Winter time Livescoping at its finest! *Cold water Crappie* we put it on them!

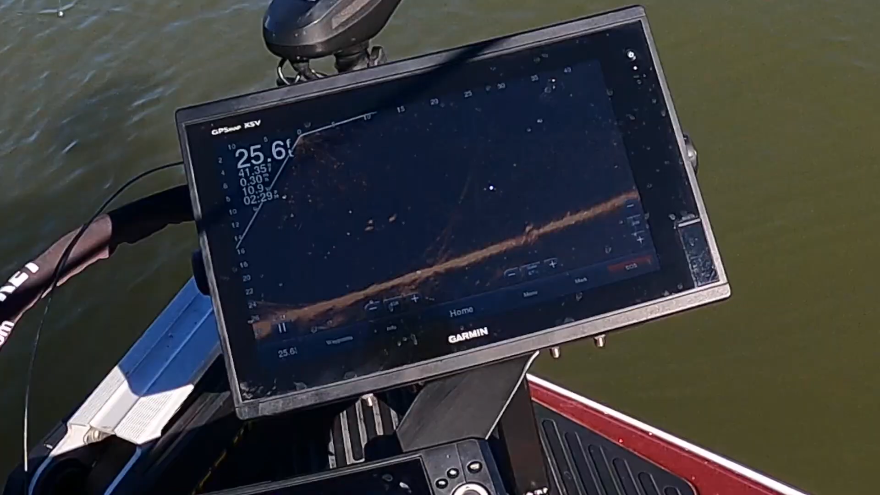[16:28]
there's a good one that top one
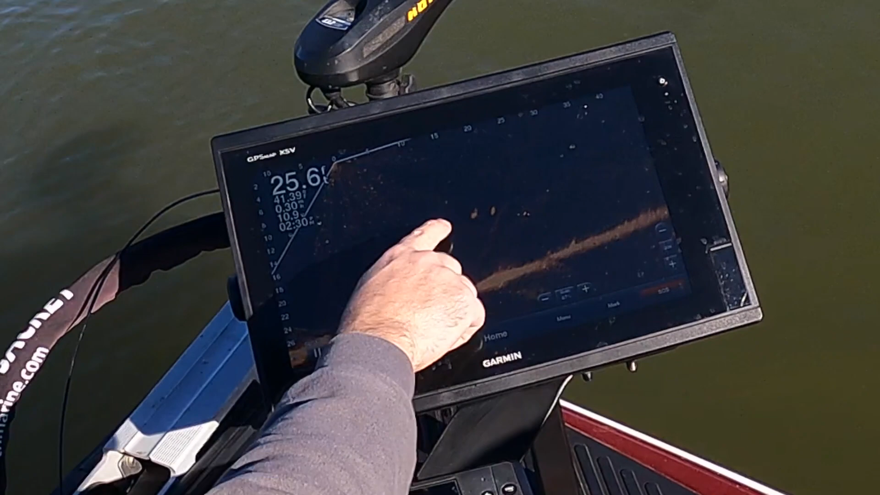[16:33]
yeah is that the one you're on i don't know drop it right there